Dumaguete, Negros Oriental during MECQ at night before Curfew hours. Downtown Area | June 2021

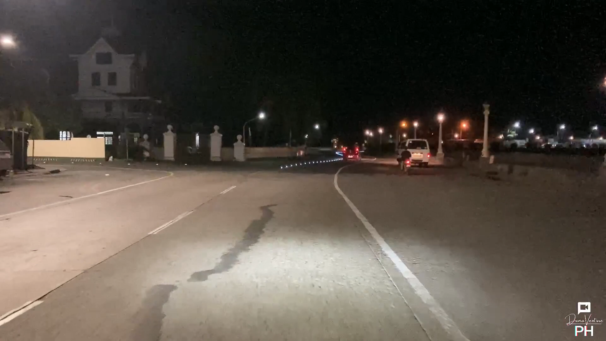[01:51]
At simulan na natin ang ating Stroll Ride.
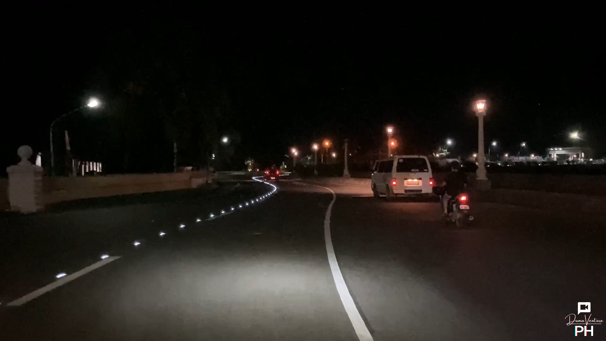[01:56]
Yung nasa left side, yun po yung Silliman Hall sa Silliman University.
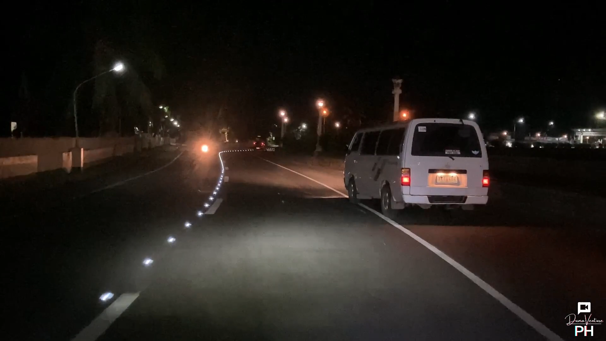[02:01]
At kung mag-right turn naman tayo, dun po yung pier o yung port area ng Duma Gete City.
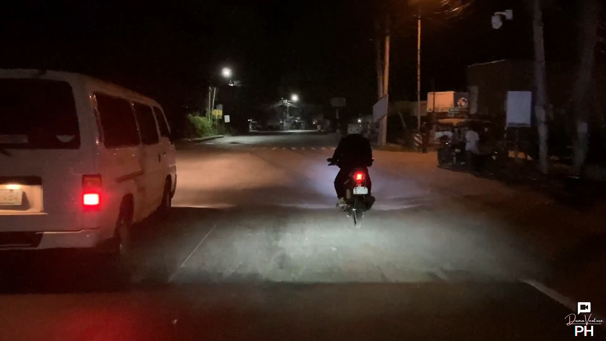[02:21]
Bilisan ko lang kaunti dito yung part na ito para mabilis tayo makaabot dun sa Plaza Escanyo at saka yung sa Lantau. Pero ibabalik ko naman sa normal speed yan mamaya. Yung daanan, papuntang left, yan po yung Low Oak Bypass Road. Nandito na po kasi tayo sa Barangay Low Oak.
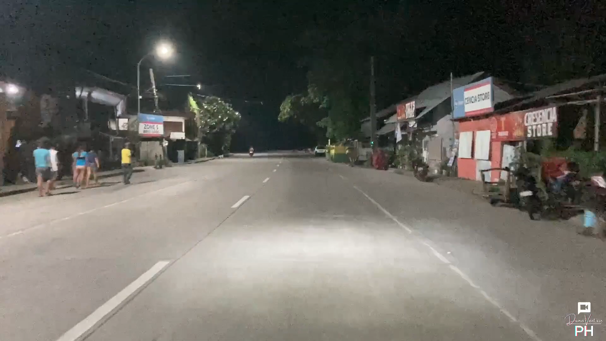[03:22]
Dahil nga mano-mano po yung pag-bit-bit ko sa camera. Kaya nga parang gano'n na nga.
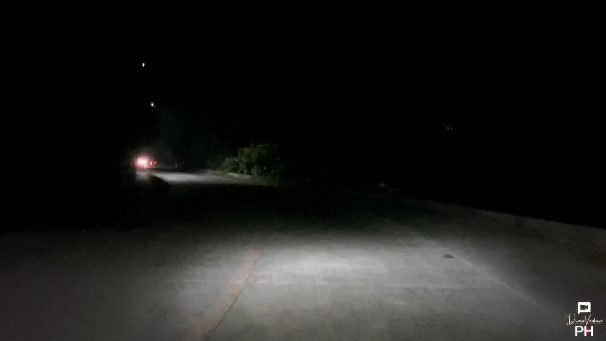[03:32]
Pero anyway, enjoy the video. Kung napapansin nyo po, talagang ang tahimik na talaga dito sa lugar na ito.
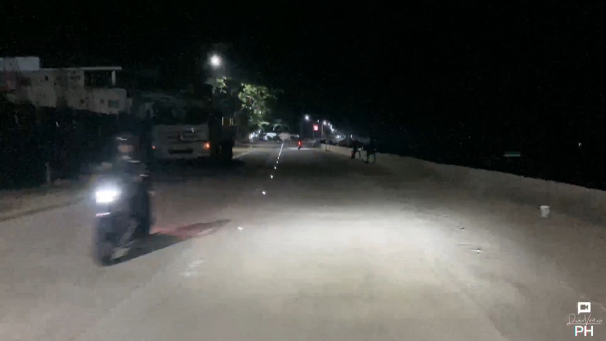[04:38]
Ito na po yung tinaguriang North Boulevard o yung Escaño Drive. Yung tawag ba dito o yung Escaño Street. Tsaka ito po yung Tiki Bar
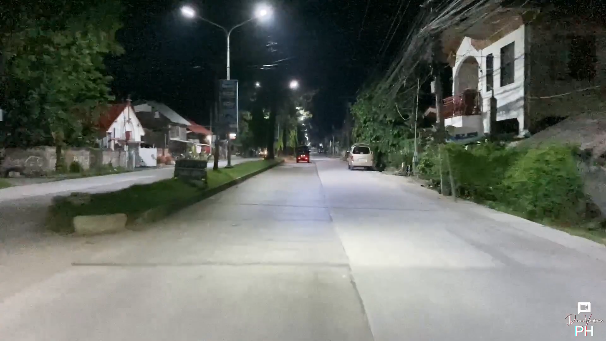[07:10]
sa susunod kung okay lang ba o kung ano ang gusto nyo. Comment na rin kayo kung anong gusto nyong content o gusto nyong i-feature po dito sa ating vlog. Kung meron rin kayo mga suggestions, e comment nyo lang mga Kaventure. So kung mapapansin nyo po yung hotel na nasa left side natin, yan po yung Rovira Suites Hotel. Isa sa mag-arbong hotel dito sa Dumaguete City.
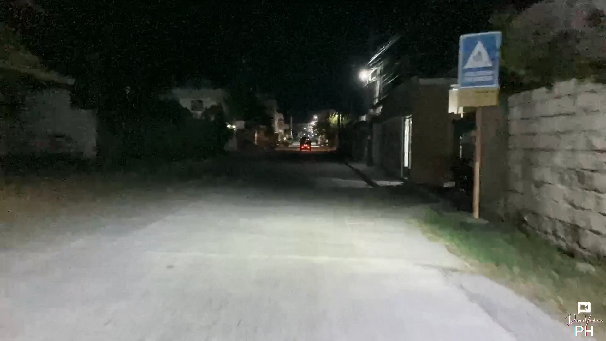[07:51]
At saka yung sa may right side na gate, yan po yung gate 3 ng St. Paul University Dumaguete. So malapit na po tayo sa crossing dito sa St. Paul University.
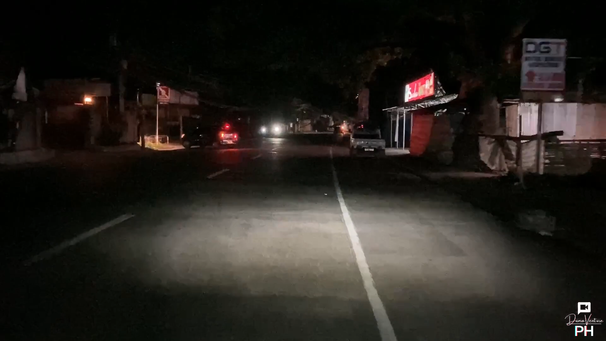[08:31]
Nandito na po tayo sa City Mall sa Dumaguete City.
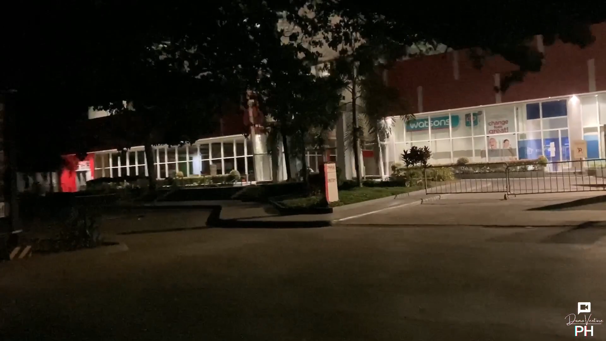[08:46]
Baaga silang nagsara.
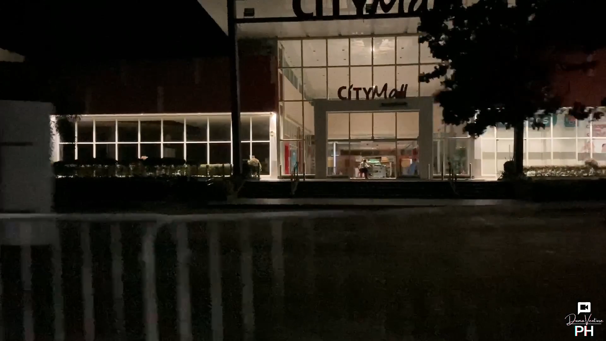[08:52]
Kaunti na lamang ang mga taong lumalabas ng ganitong oras. Mga isa o kalahating oras bago ang curfew, which is 10 o'clock.
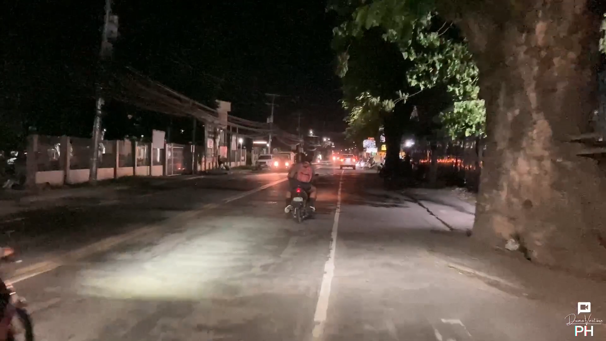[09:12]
So yung nasa left side natin, yan yung Negros Oriental Provincial Hospital.
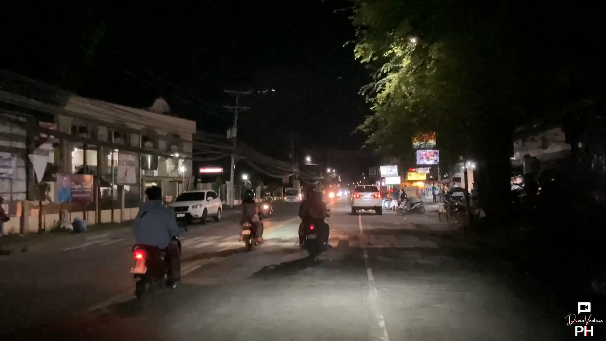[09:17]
At saka yung dito sa right naman, yan yung Boutique Real. So speaking of curfew mga ka-venture,
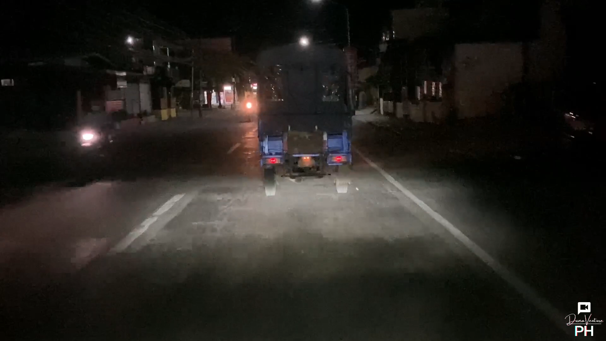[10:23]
malapit na po tayo sa crossing at kung magle-left turn tayo dyan papunta yan sa Silliman University Medical
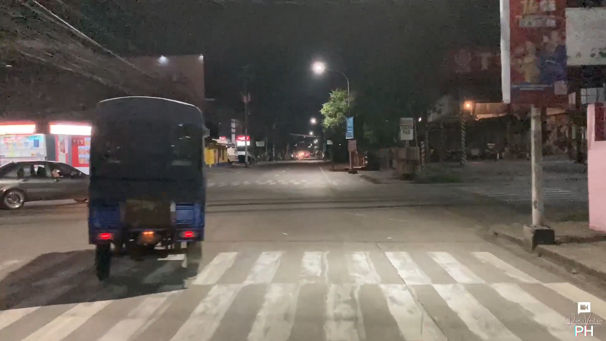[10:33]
Center o SUMC pero ngayon magsa-straight
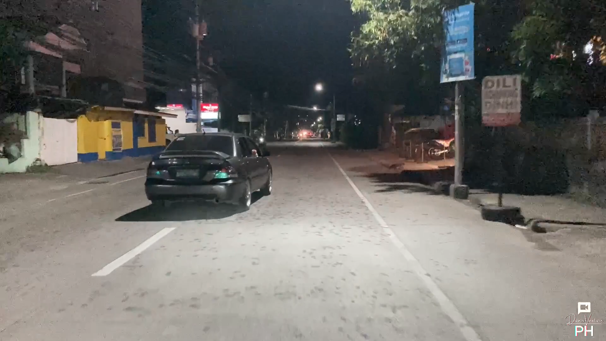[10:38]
muna tayo dahil papunta tayo dun sa may downtown area
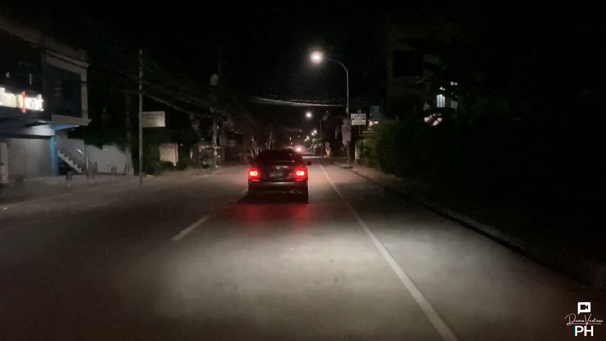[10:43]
hanggang sa may Robinson's Place yung nasa right side natin yan yung Kangs Inc. Yung blue building na yan sa right side yan yung Negros Oriental High School so malapit na tayo dito sa Negros Oriental Provincial Capital at ito na nga
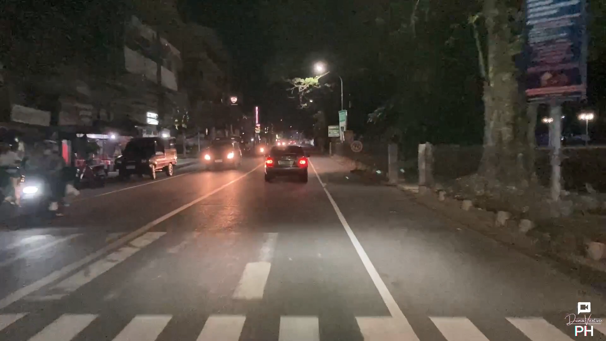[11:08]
yung Capital Grounds o yung Freedom Park at yan